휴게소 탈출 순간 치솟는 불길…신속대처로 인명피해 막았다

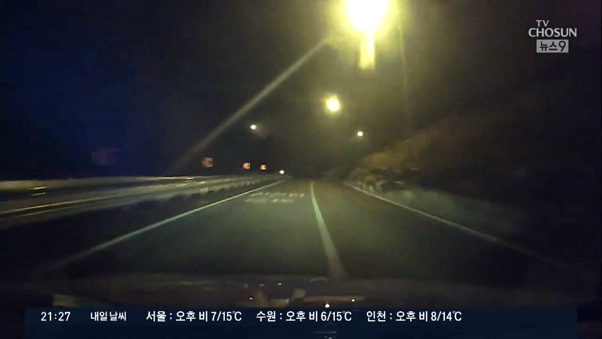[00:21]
지난 5일 0시 40분 동해고속도로 순찰차가 급히 동해 휴게소로 진입합니다.
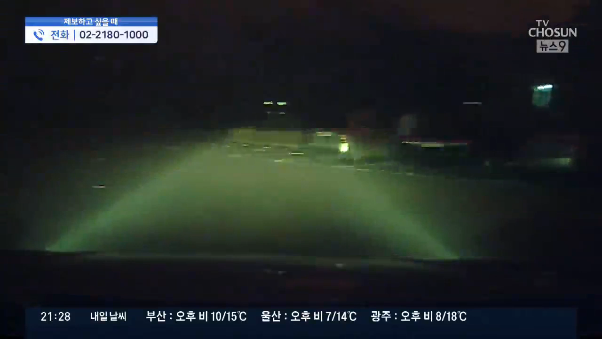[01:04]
놀란 사람들은 차를 타고 휴게소를 떠나고 급한 마음에 달려서 휴게소 입구까지 나오기도 합니다. 순찰차에 탄 한 여성은 놀란 마음에 숨을 헐떡이며 물을 들이킵니다.